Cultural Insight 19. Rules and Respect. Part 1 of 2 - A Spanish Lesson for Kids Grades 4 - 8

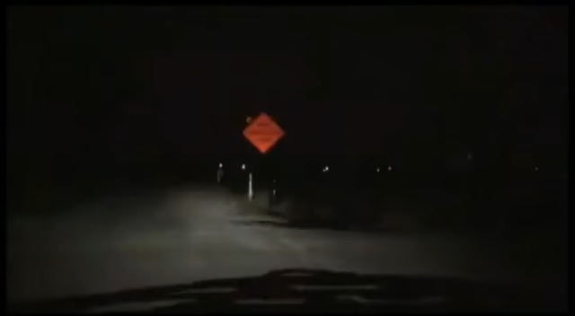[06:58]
The driver would wait for several oncoming cars in the other lane to go by and then suddenly turn left in front of more oncoming cars. My brother would say to them in Spanish, Why did you do that? And they would say, I waited for three or four cars to go by before I turned. Whoa, what we got out here? Oh no! Oh my goodness. We almost ran over those... Gatitos.